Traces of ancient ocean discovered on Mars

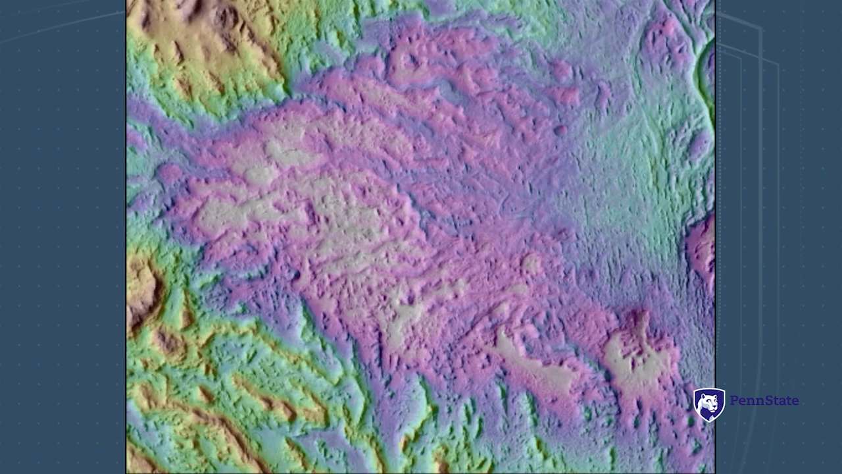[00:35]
All the data we used for this project was from satellite images.
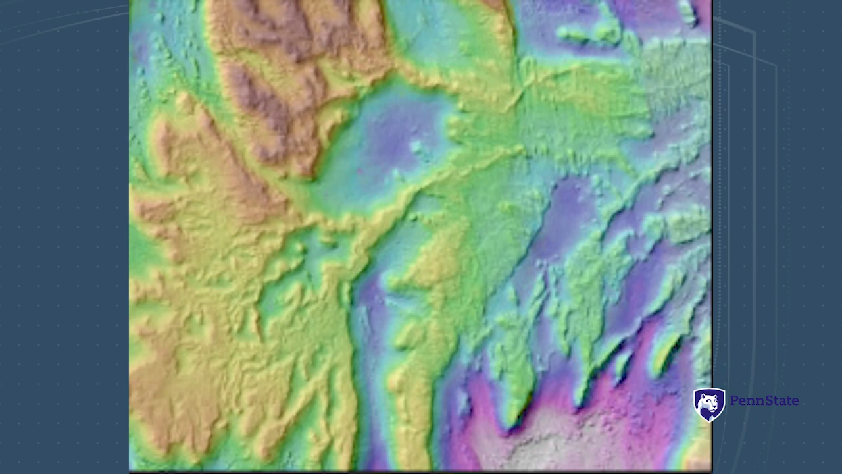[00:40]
You can take overlapping images that are taken from slightly different positions and come up with topography of that region you're looking at,